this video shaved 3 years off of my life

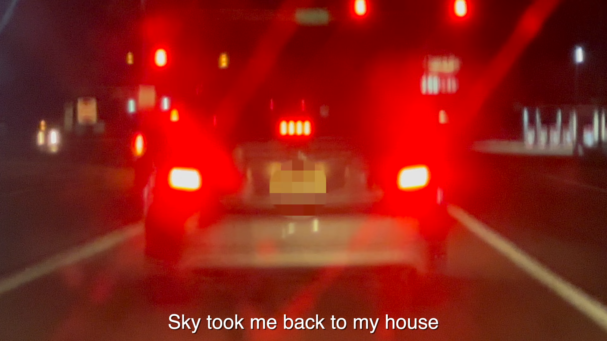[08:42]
After dropping Lonnie off, Sky took me back to my house, and we got stuck behind this car with a dinged up back. The trunk kept bouncing up and down, and at one point it swung open and slammed shut again.